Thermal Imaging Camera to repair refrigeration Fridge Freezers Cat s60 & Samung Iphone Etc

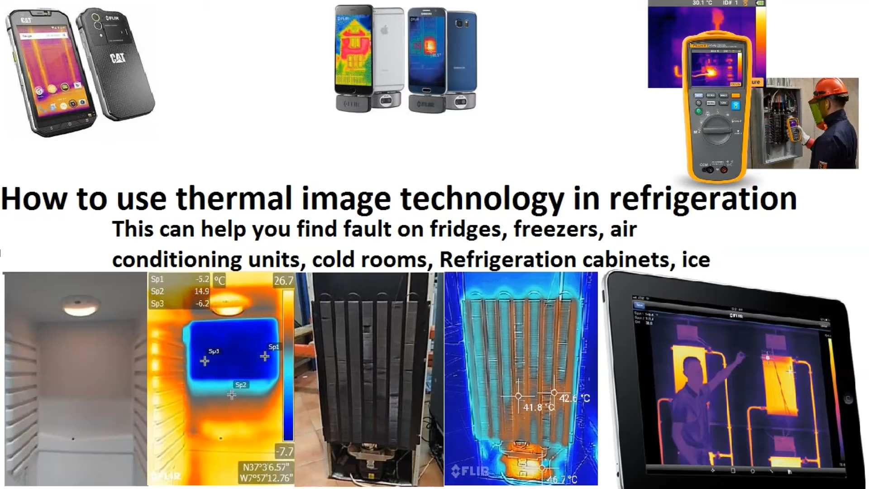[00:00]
hi welcome to how to repair this video is on refrigeration and how to use the new technology which has come out now onto mobile
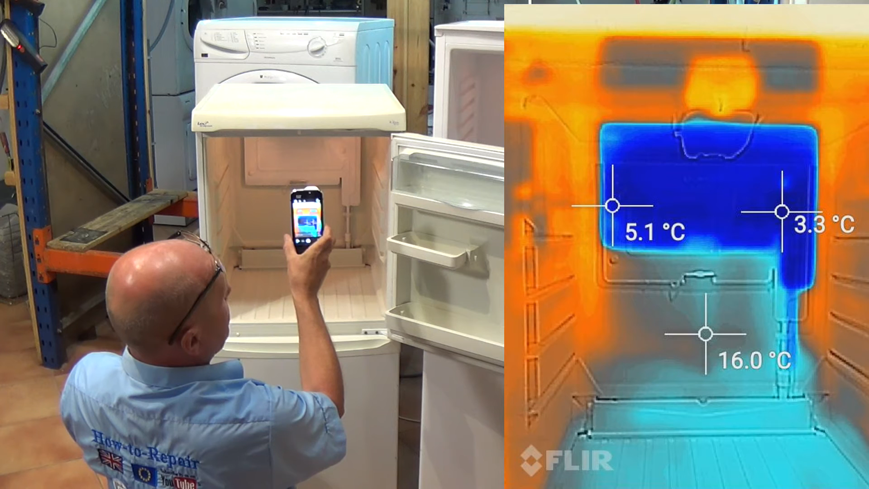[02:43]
these two fridge freezers on the website so you can actually see in detail and move the pictures to get the temperature range but there you can see the plate at the back is roughly 3.5 degrees on this one and the plate at the back
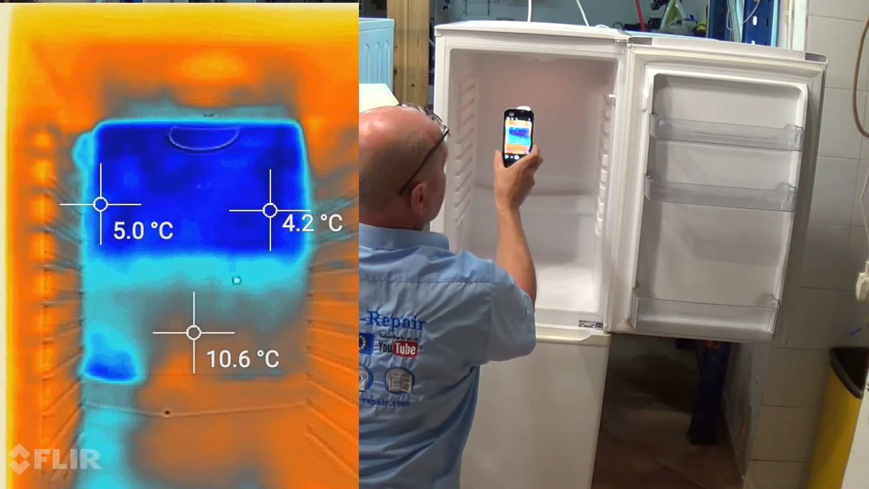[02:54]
is about minus one in the bottom right hand corner and about one degree
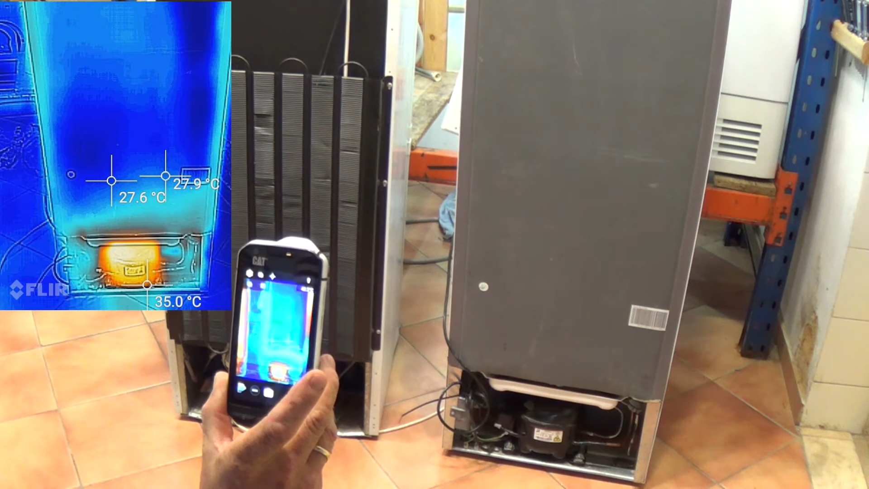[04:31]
is about 26 degrees now if we look at the more modern one on the back of the fridge again we can see the compressor the compressor the compressor slightly cooler because this might be because it hasn't been running so long or it might be a smaller or larger compressor and have not having to work so much but the temperature on the compressor is about 40 degrees but the back of the fridge is basically air temperature which is 26 27 degrees now there's a big difference between these two fridge freezers and the reason I say that I'm going to turn this fridge round now I know for a fact that the pipework
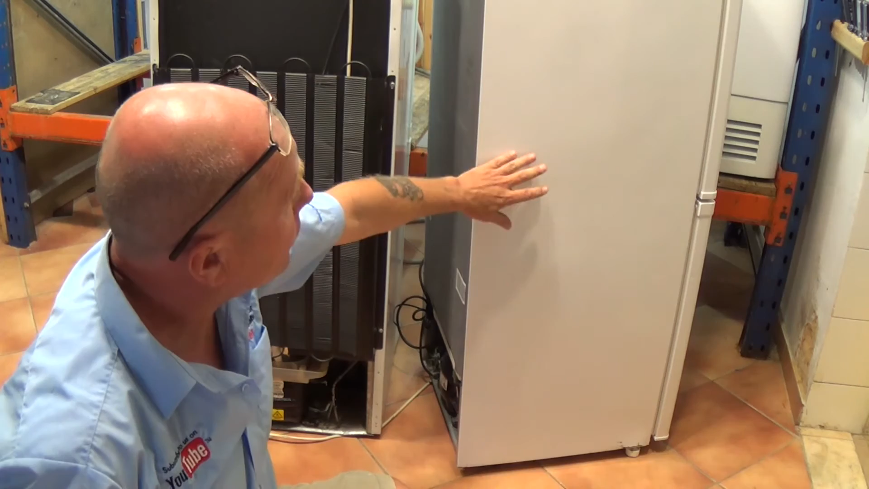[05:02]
on this fridge is hidden inside this cabinet now on this one the compressor has only just started but you can
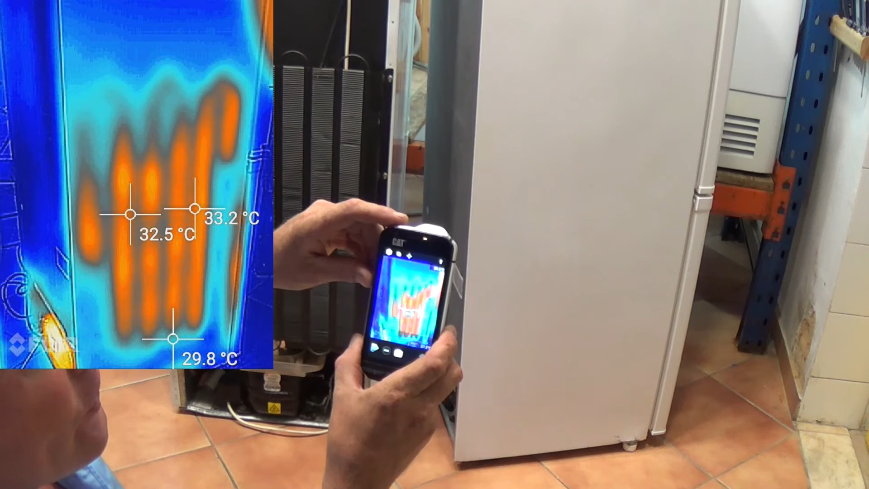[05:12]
see clearly where the pipework is running inside now I will take a picture of this so you can actually see the two and I'll put them on the website
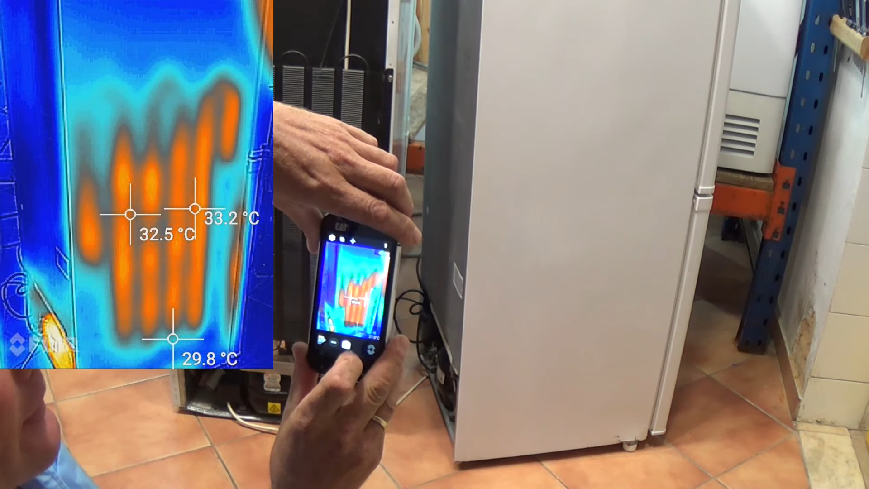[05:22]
and you can actually slide the pictures on the website from right to left or up and down but I'll just take a picture of that one and we'll have a look at the bottom of this one
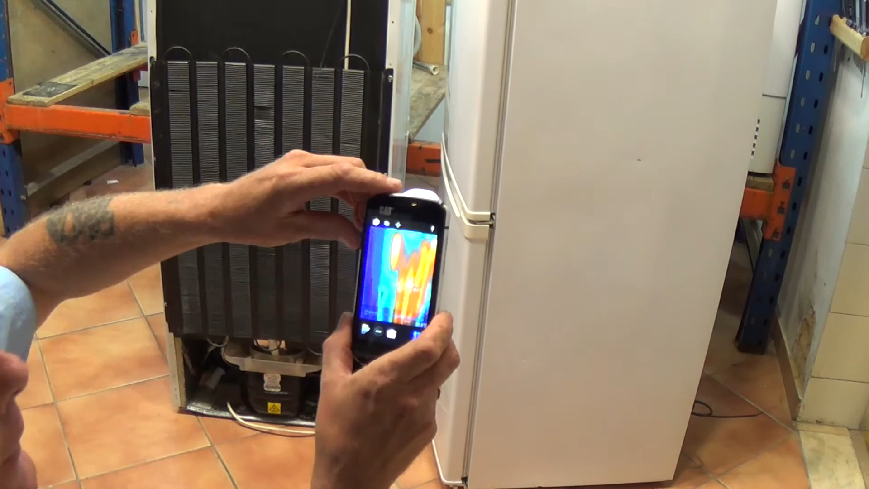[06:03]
again you can see the pipework there
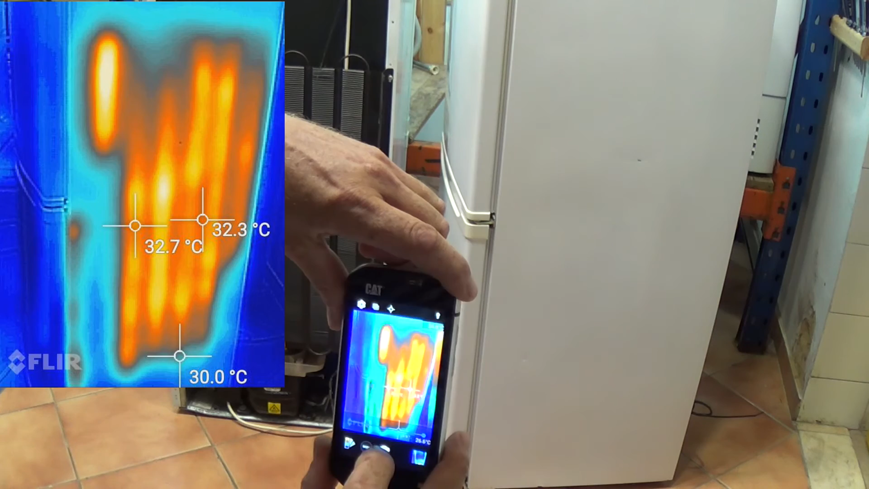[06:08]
now the reason why I do not like this system is you have insulation and the insulation